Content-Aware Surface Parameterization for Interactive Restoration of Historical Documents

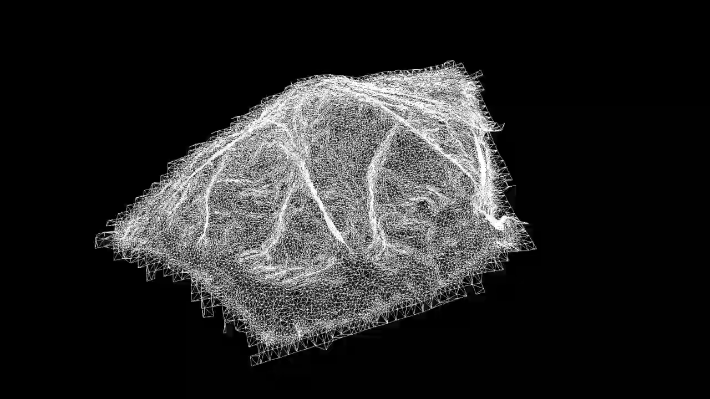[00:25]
These documents have been recently digitized as high-quality 3D meshes, accurately capturing the folds and creases.